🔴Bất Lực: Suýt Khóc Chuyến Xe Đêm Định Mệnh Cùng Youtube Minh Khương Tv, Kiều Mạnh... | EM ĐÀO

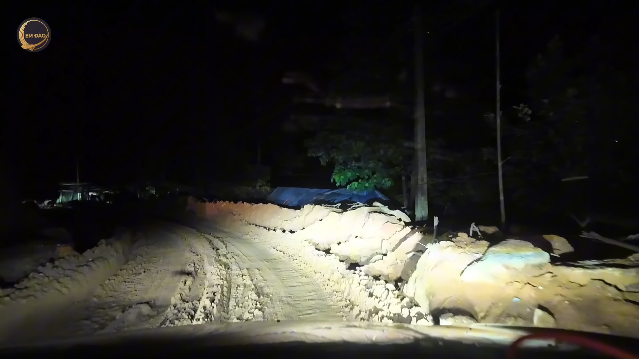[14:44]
Từ nhá, anh ấy cứ đi từ từ đi xong rồi để xem là xe kia qua được không. Nếu không qua được thì mình sẽ phải di chuyển xuống để đẩy.
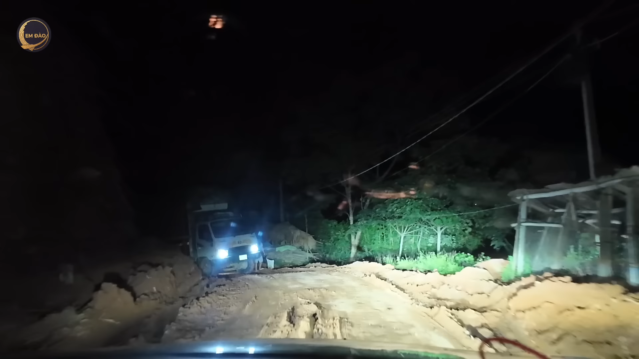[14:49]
À cũng không được. Đây bên này một xe này. Xe này. Ô xe này lọt hố rồi anh ạ.